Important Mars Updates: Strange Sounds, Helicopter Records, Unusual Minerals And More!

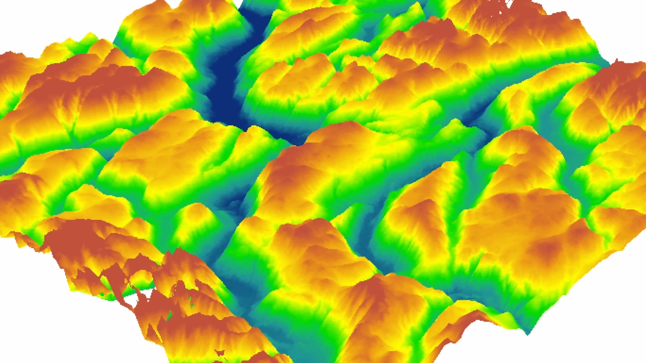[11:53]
use actual digital elevation maps to help it navigate by itself without the use of any manual commands. Or basically it gave the helicopter a lot more autonomy and allowed it to take off,
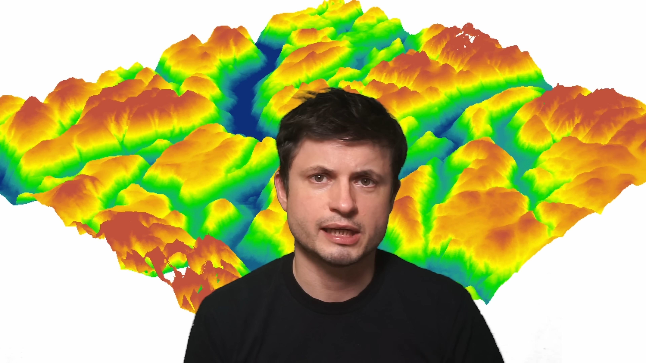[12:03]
land and fly much more safely.